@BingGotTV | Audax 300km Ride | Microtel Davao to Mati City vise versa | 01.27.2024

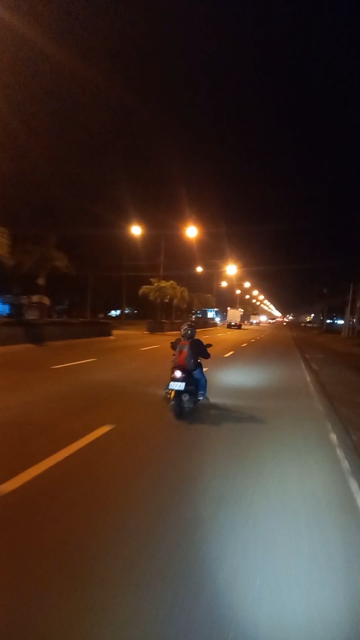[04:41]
Carmen, Davao del Norte na tayo. Idol. Time check natin, 5:18 ng umaga. Lapitan ng Tagum City para for first checkpoint ng Hodak 300 km.
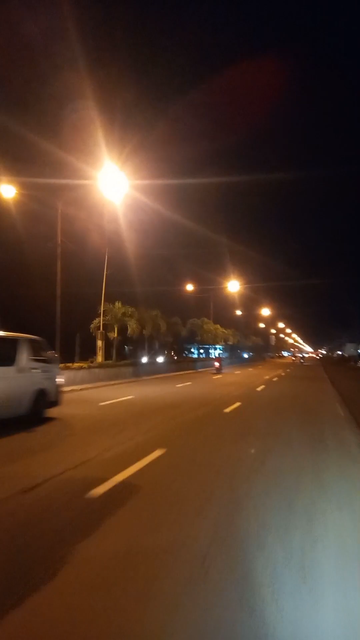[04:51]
Yan. Kitang kita oh. Tagum City na tayo. Yes, welcome. Pag, welcome to Home of Sir. Yes. Alex.